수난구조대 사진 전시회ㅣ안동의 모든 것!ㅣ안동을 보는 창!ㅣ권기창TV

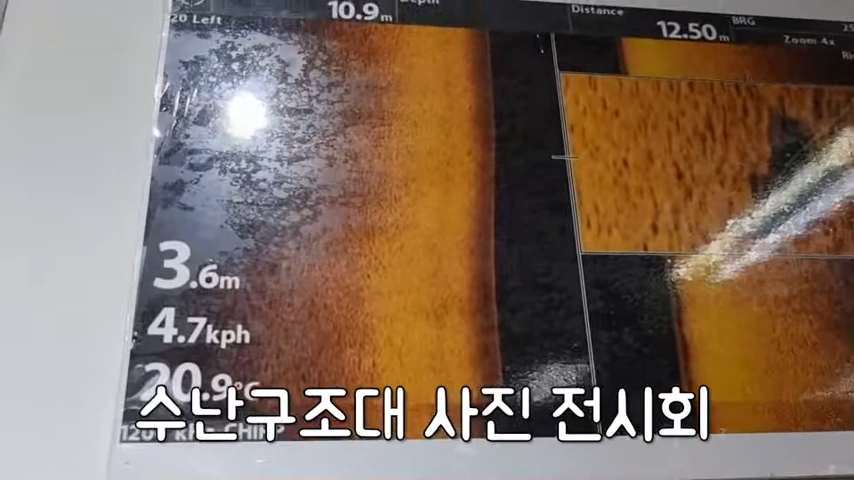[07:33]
지역에 어디 있는지 모르니까 방파적인 방법으로 음파탐지기를 가지고 제가 먼저 찾게 되는데 네네.
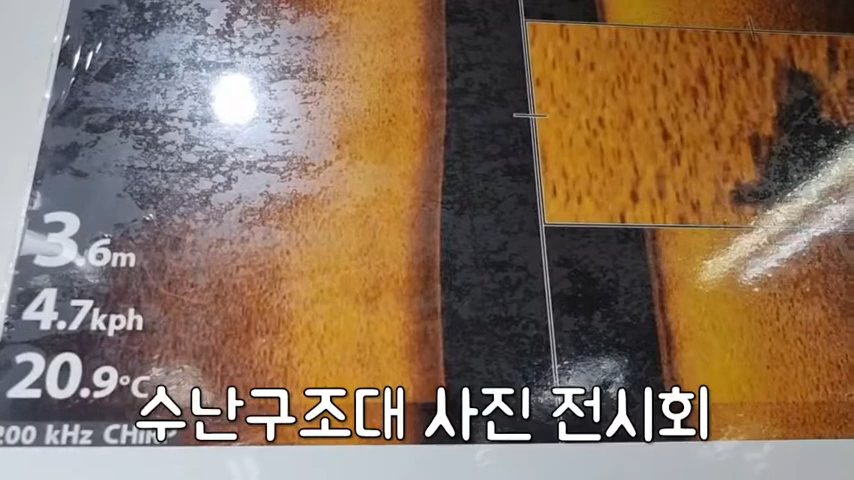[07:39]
On screen: depth 3.6 m, water 20.9°C, speed 4.7 km/h
저걸 찾을 때쯤 되면 하늘 기관에서 네.
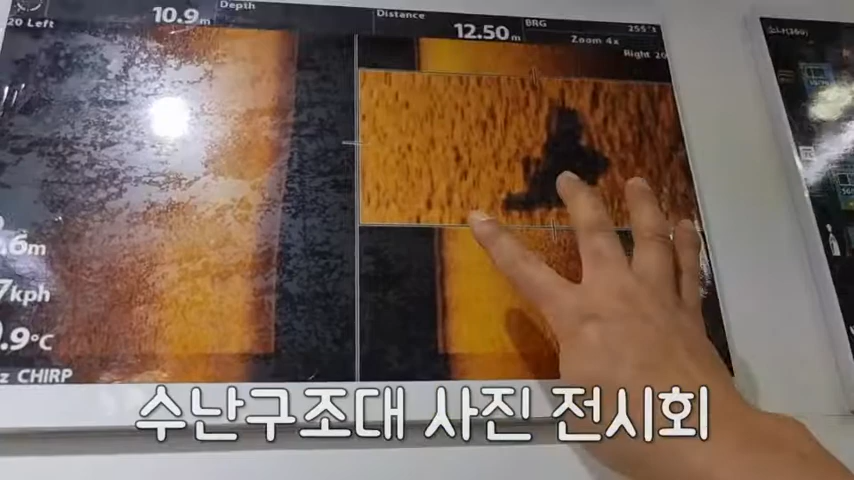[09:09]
상태인데 네네. 저만한 저만합니다. 저만한. 아, 저만하다. 그죠? 저만한을 네.